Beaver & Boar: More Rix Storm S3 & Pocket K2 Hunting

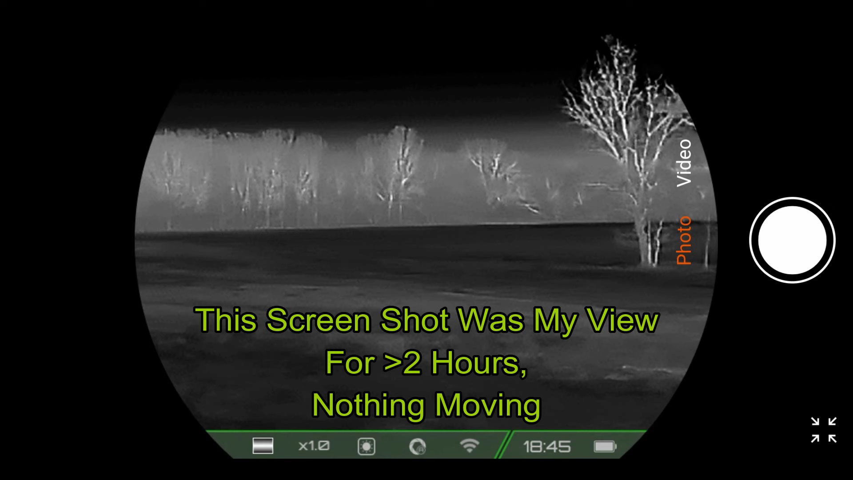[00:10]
Now, normally I don't have much use for remote display or displaying the image from the thermal onto my telephone, but there was cold air coming down the hillside of the bottoms where I was set up, and I wanted to be in the truck and be warm, so I set up the Ricks Pocket K2 on a tripod watching the blind spot behind the truck.
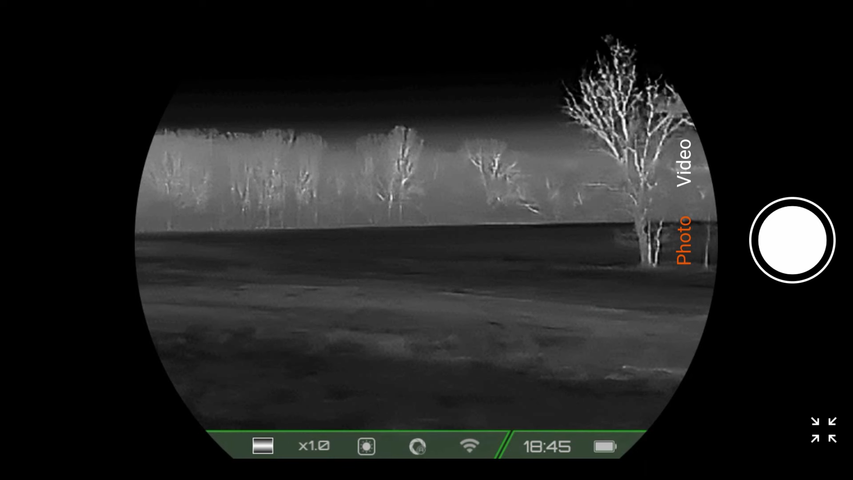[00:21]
And while I was sitting here looking out the windows and checking the phone to see what was coming across in the area behind the truck,
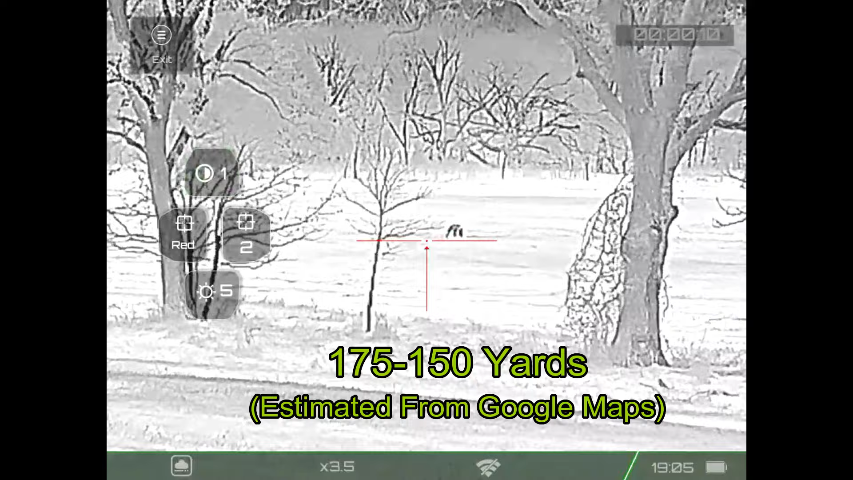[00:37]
Hogs had been here, or at least one hog had been here, and had rooted up about 50 or 60 different little spots.
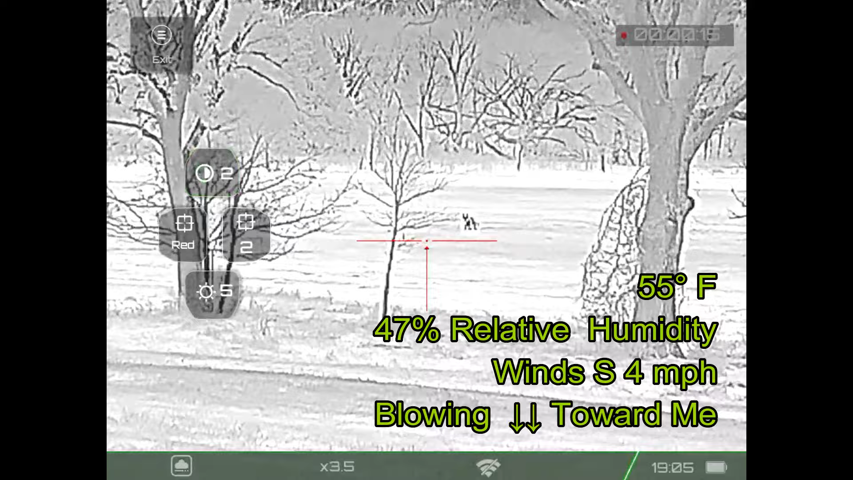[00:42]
I was hoping it would come back. In the meantime, watching this coyote, probably out there at about 150 yards doing its business and working its way a little bit closer.
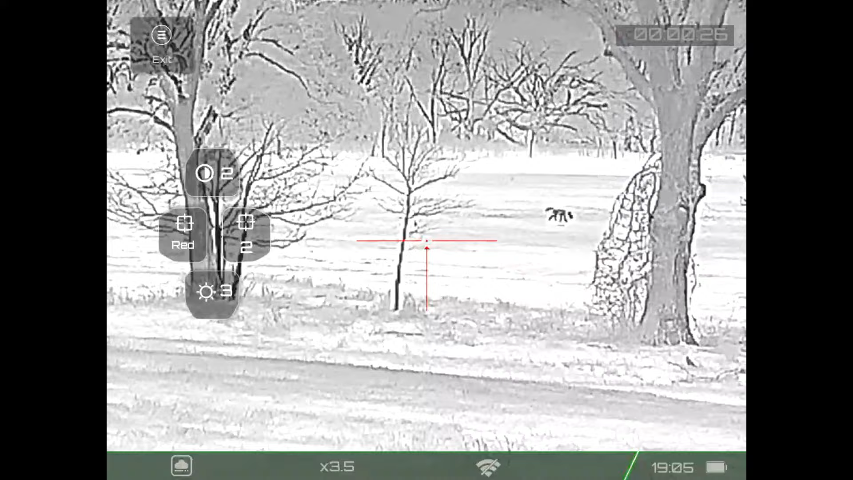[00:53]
Well, with no hogs, Carpe Castor moved on to another part of the property, and we've got beavers in the lake.
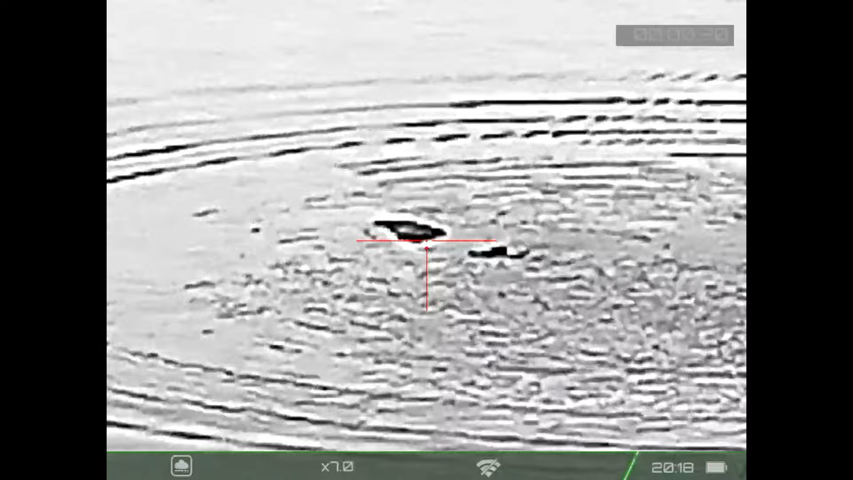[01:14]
Now, that beaver was probably at about 50 yards.
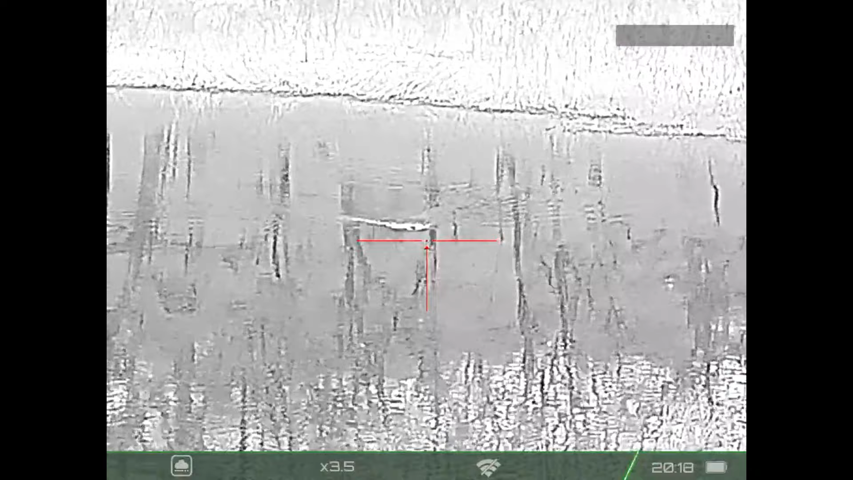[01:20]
This one is probably closer to about 130 yards.
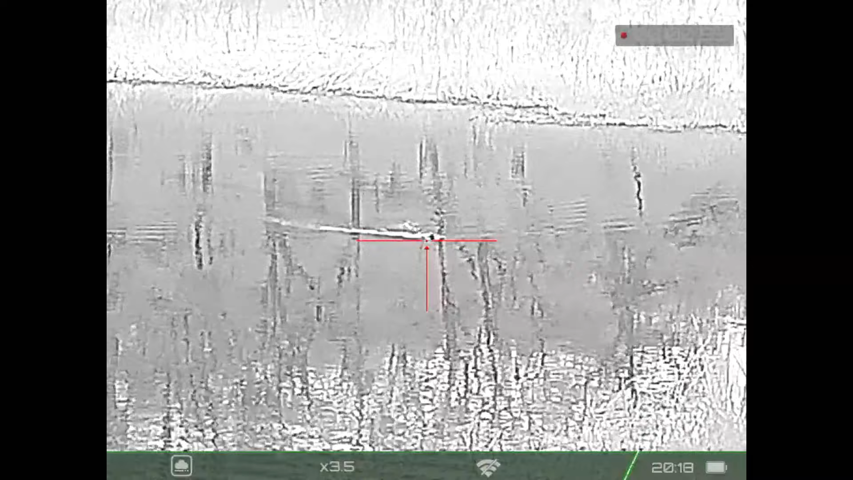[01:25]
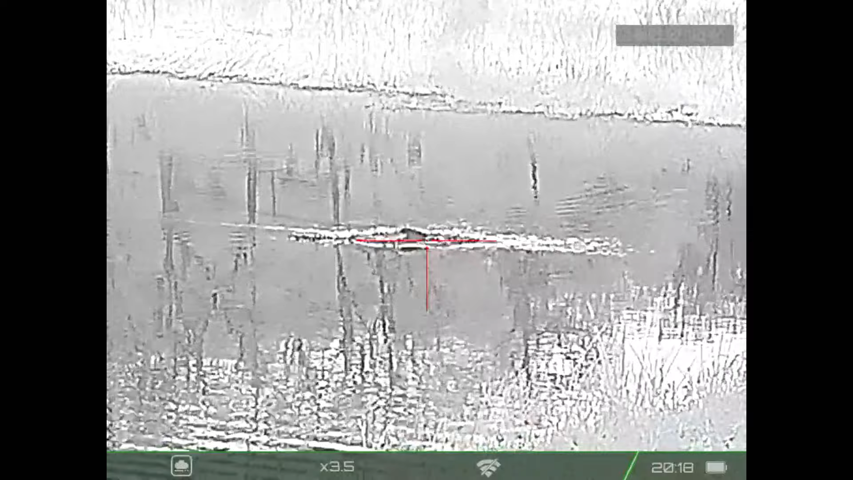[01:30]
It sounded like a good hit, but that can be misleading on the water. I don't see a body floating up.
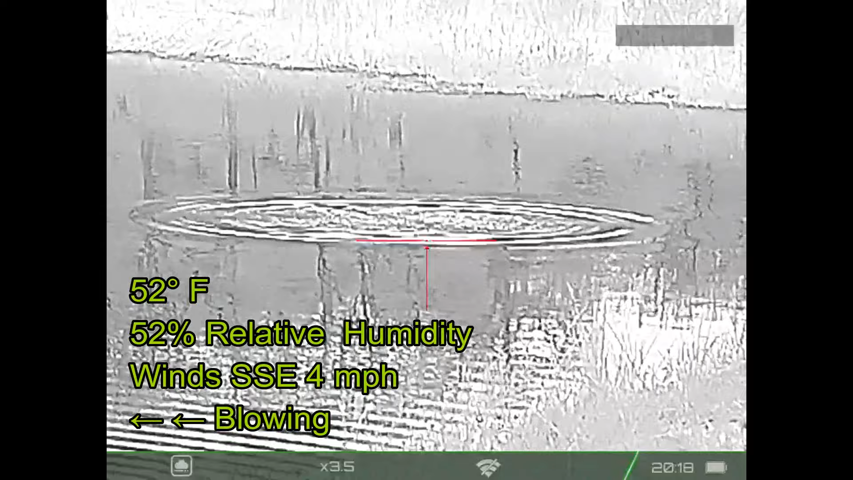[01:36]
So, this isn't going to be one I can count.
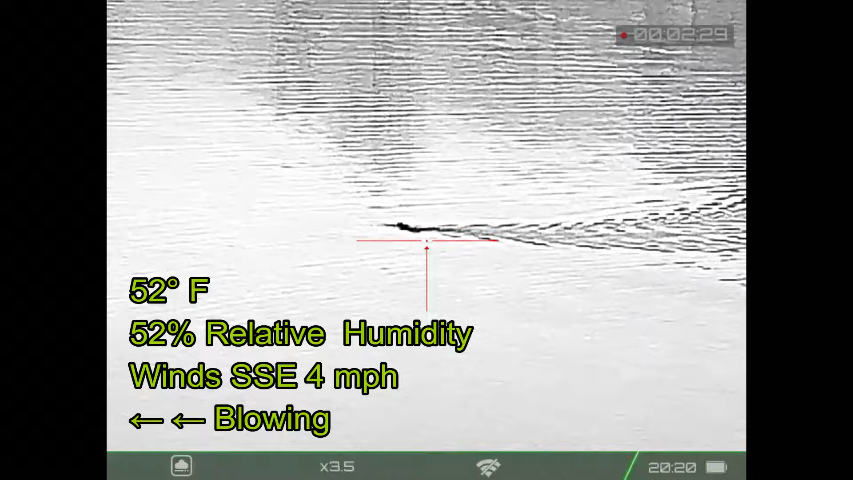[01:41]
And this is the same beaver, I believe, coming in again.
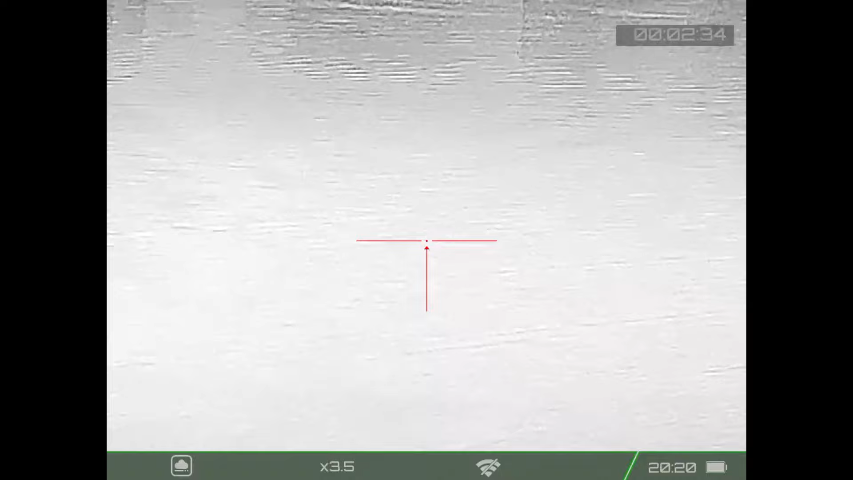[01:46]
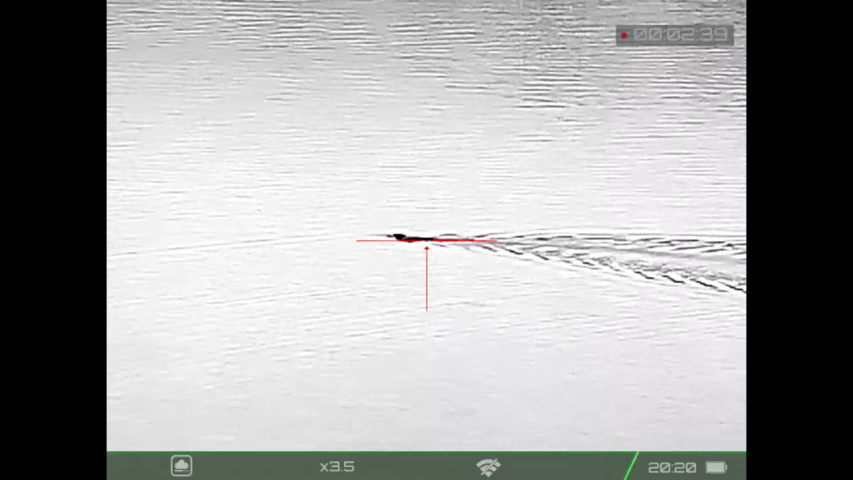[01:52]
And at this point, I'm just slow panning with the beaver,
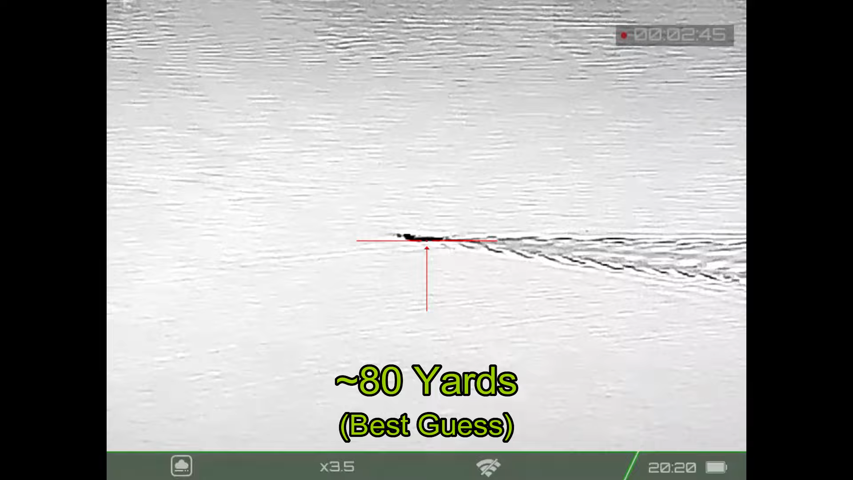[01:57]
getting comfortable on the shooting sticks, waiting for the opportunity to take my shot.
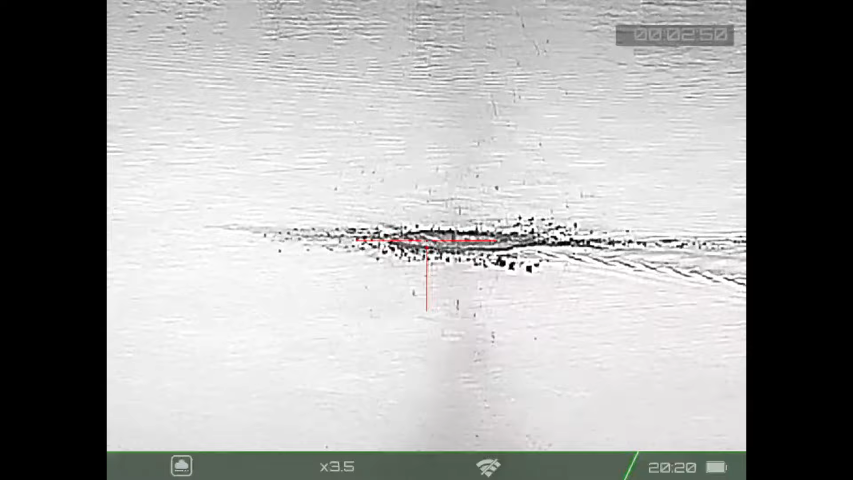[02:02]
Again, sounded like a good hit, but that is not diagnostic on the water.
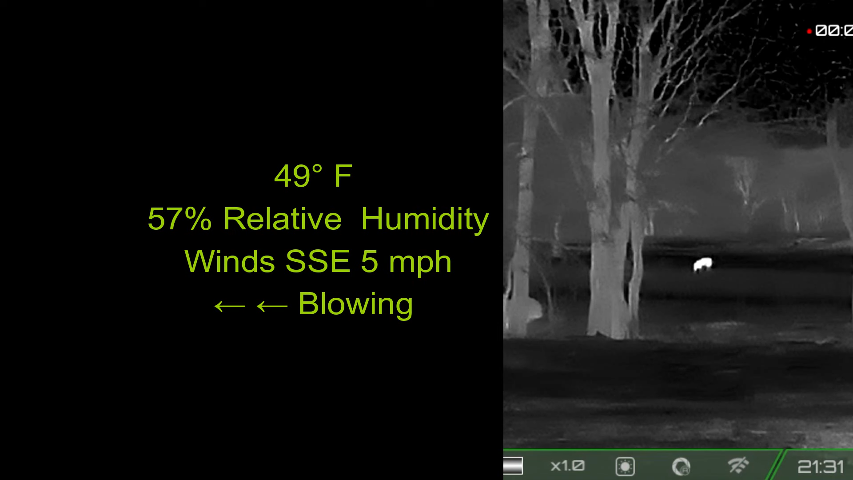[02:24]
We come down the hill to this location where there's a low water crossing across the creek, and there's this nice opening in the trees. And that's where I'm standing now, looking through that gap in the trees. Hogs out there at about 120 yards.